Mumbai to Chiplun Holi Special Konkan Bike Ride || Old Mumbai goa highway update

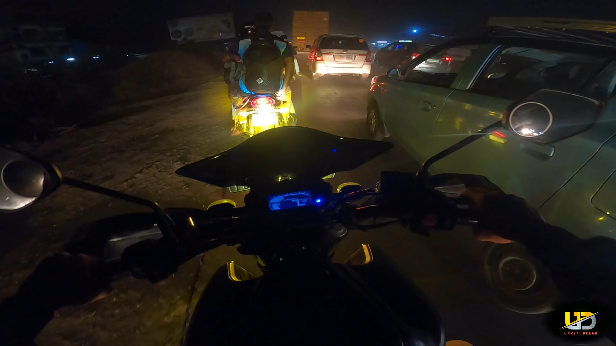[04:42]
नंतर ही ट्रॅफिक का इकडे हे नव्हतं इमॅजिन केलं मी. सगळे चाकर म्हणे आत्ताच निघाले की काय. एक गोष्ट चांगली आहे गाडीची लाईट लाईटमुळे ना जाम फरक पडतोय.